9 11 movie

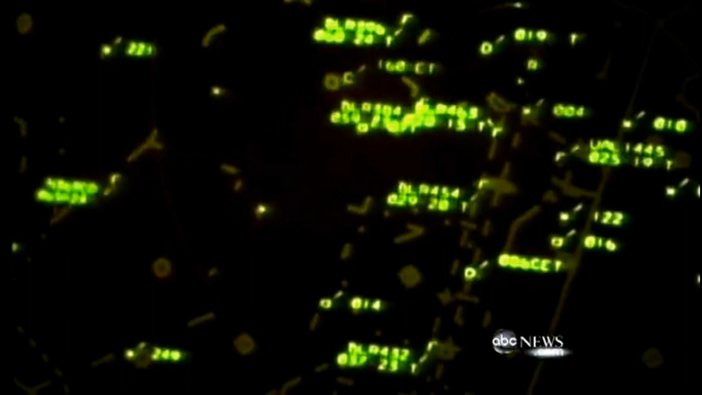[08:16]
for just a second, and the plane turned back. He continued the right-hand turn, made a 360-degree maneuver.